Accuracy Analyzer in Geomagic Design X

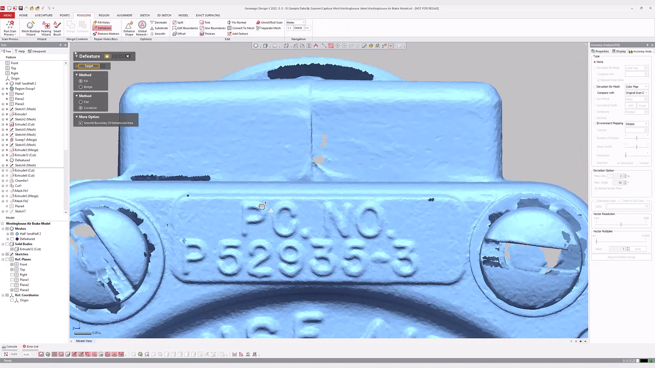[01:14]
The Deviation for Mesh option allows a user to compare two meshes with one another, which is helpful when processing raw scan data prior to surfacing.
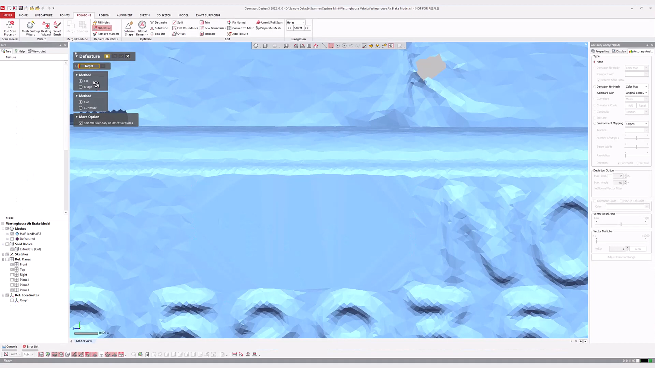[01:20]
If the user modifies the scans using decimation, smoothing, or other commands,
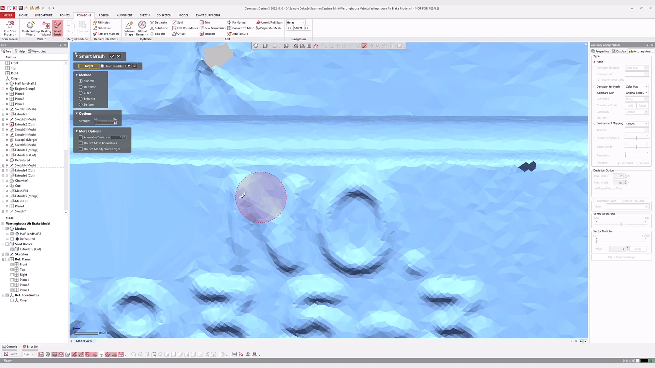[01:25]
the software archives the original scan for comparison to ensure the modified version still faithfully represents the originally scanned part.
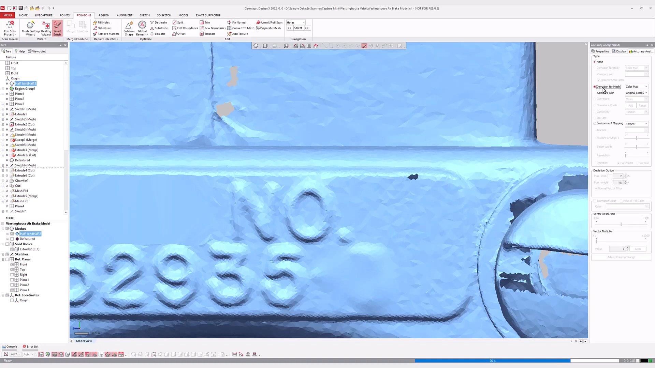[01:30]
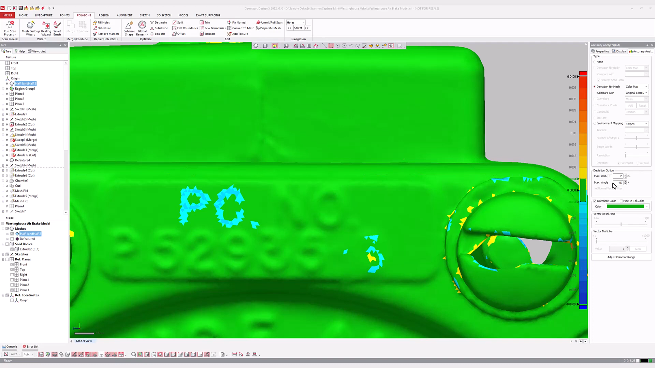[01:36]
The Curvature option displays the radius of curvature of CAD faces as either yellow and red hues in convex areas and blue tones in concave ones.